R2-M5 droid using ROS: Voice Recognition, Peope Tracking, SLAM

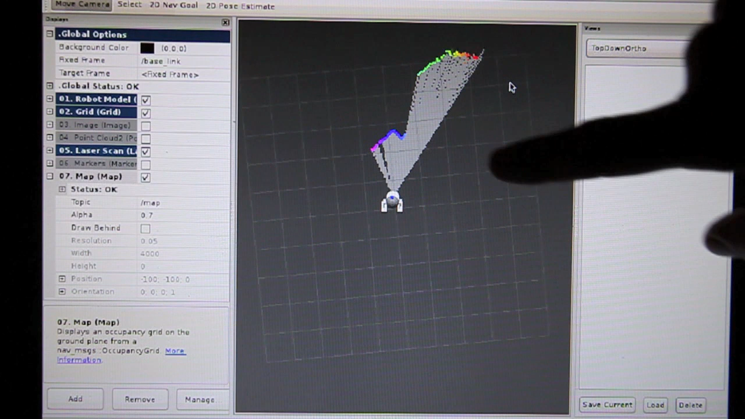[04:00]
It's basically creating a map of free space marked in bright gray, unknown space marked in medium gray, and obstacles marked in black.
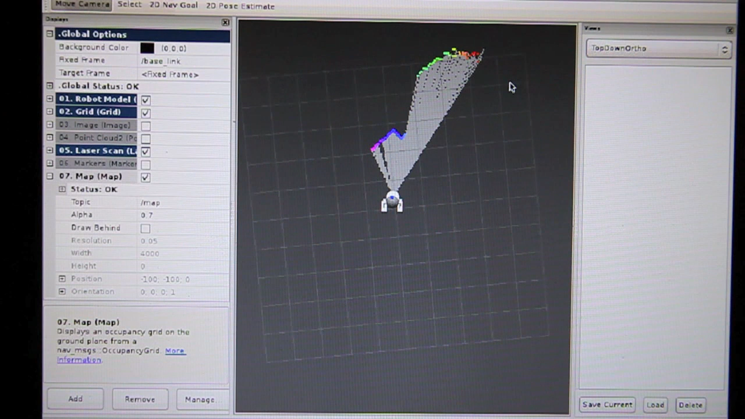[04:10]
And it's basically creating that from odometry, from the wheel encoders, and the laser scan data it receives from the Kinect. Updates the map kind of infrequently, so it really likes very slow movements.
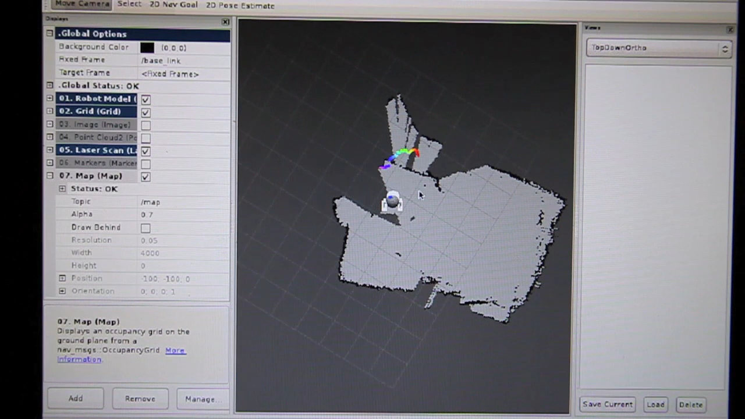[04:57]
So that's basically the map that he creates. It's not quite perfect yet, and I need to integrate the ultrasound sensors, but I think we're going to get there.